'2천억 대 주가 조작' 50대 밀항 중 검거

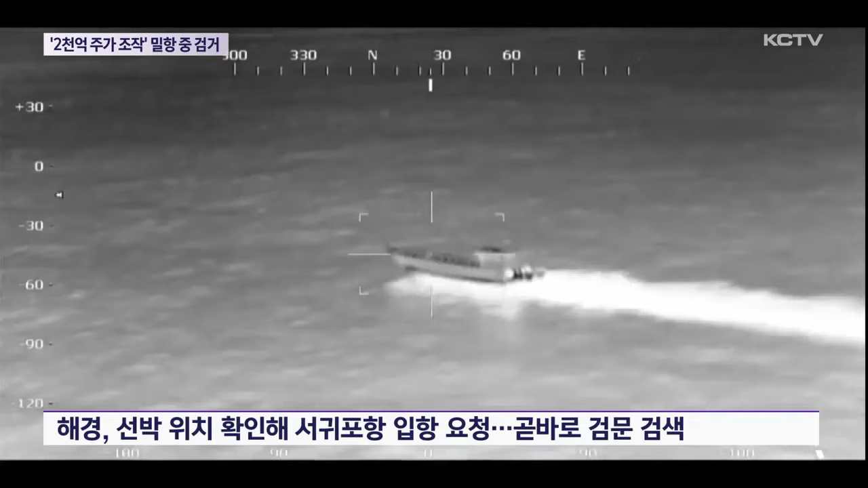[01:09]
열 영상 장비를 이용해 해당 선박의 위치를 확인했으며 서귀포항으로 입항을 요청해 곧바로 검문검색을 실시했습니다.